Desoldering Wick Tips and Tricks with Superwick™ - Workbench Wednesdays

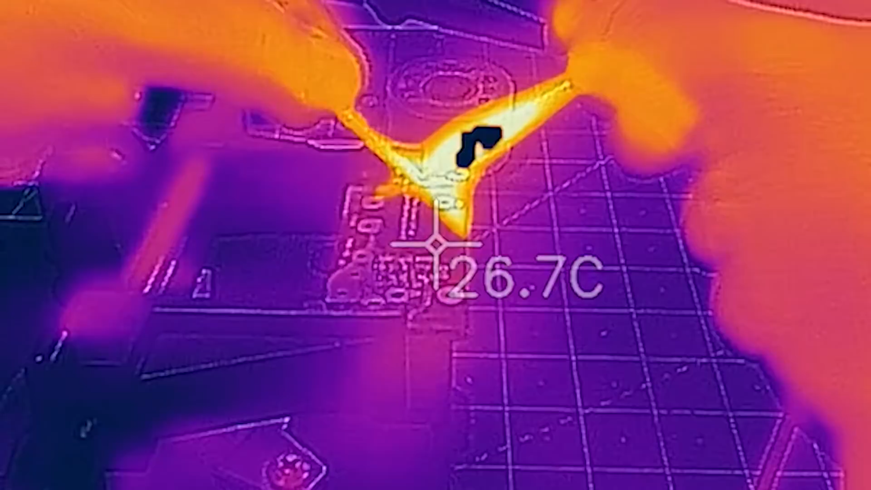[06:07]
On screen: spot 26.7°C
When using desoldering braid, there is a significant mass that needs to be heated in order to get the solder to wick into the braid. If you use too little heat, the braid isn't going to be very effective.